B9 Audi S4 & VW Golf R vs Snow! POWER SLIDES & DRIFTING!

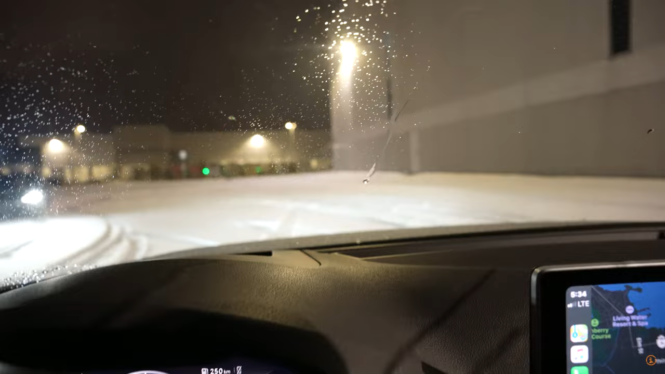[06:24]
Well, it looks like we found some fresh powder. We had to go all the way around the building.